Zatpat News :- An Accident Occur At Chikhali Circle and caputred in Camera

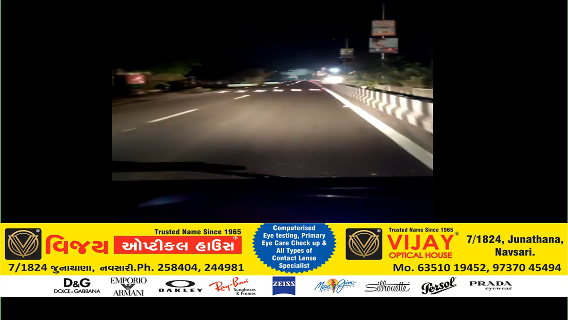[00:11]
नमस्का दोस्तो तमें जो राचर नवसारी लाइव नवसारी ना चिकली खाते एक अकस्मात तरजायो आ अकस्मात एक टो बहानक खातो परंतु आ बहानक अकस्मात
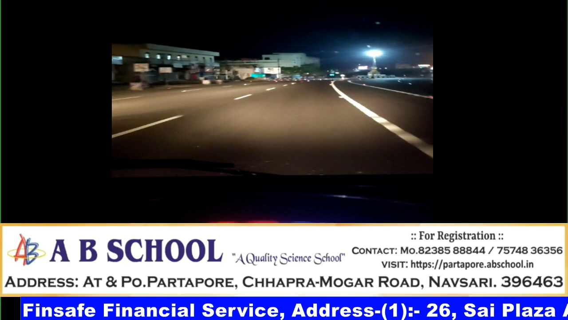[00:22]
एक मोबाईल ना वीडियो मा कैद थायो छे आप जो दरस्ते जो हो ते चिकली सर्कल पासे और घटना बनी हती लन ननी
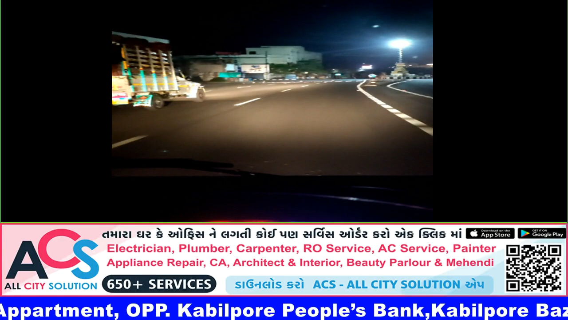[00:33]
गतना मा जयो पाचर चालता एक कार चालक ना मोबाईल मा कैद थायी गयती हाँ कार चालक पुतानी कार्मा पुतानी वीडियो लई रहे हो तो ते दर्मियान आगटना सर जाई हो
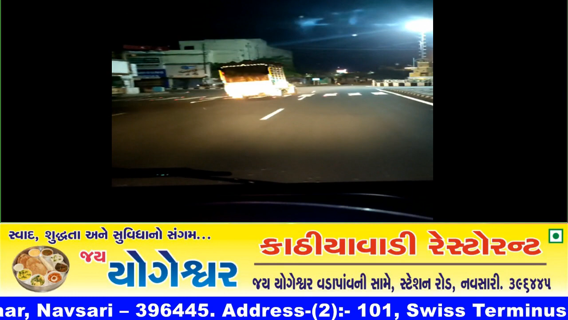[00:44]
ती अने आगटना एटली खतर नाख हती कि आपने जोहे तेरे आपना रुवाटा उपाथ ही जाए छे महिंद्रा
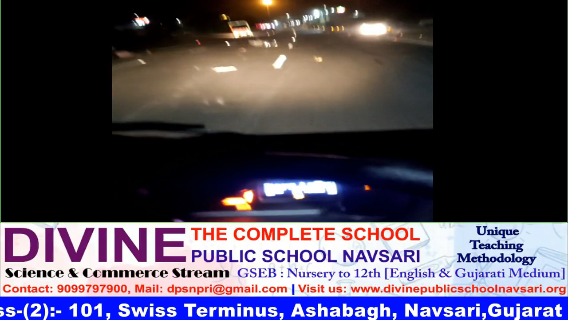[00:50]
पीक अप टेंपो औने बाइग चालक पड़े थायो हतो अकस्मात महिंद्रा पीक अप पुतानी
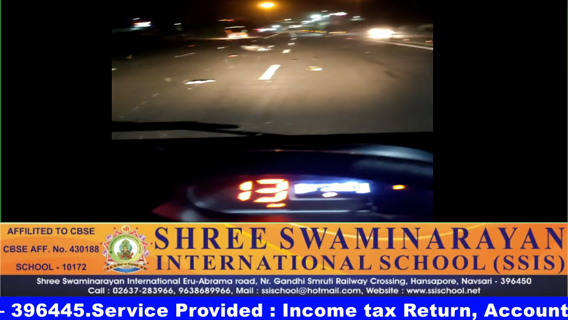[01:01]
स्पीड ने कंट्रोल लखी अने